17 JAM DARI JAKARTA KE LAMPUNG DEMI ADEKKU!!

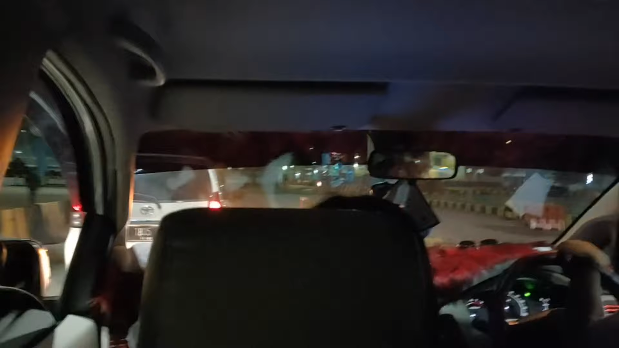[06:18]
Kita di Pelabuhan Merak, Banten. Bakahuni itu di Lampung, Kakak.
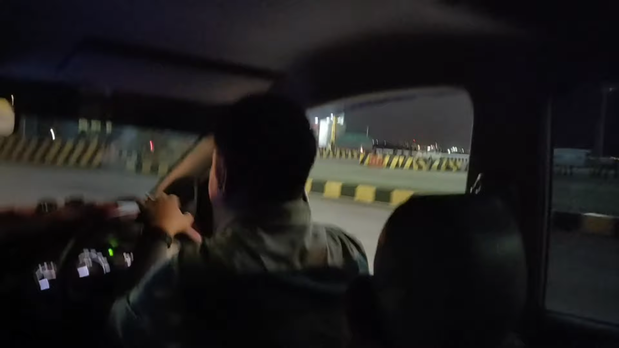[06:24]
Kalau ini kan Merak nih. Nanti kita sudah nyebrang ke sana, baru di sana namanya Pelabuhan Bakahuni.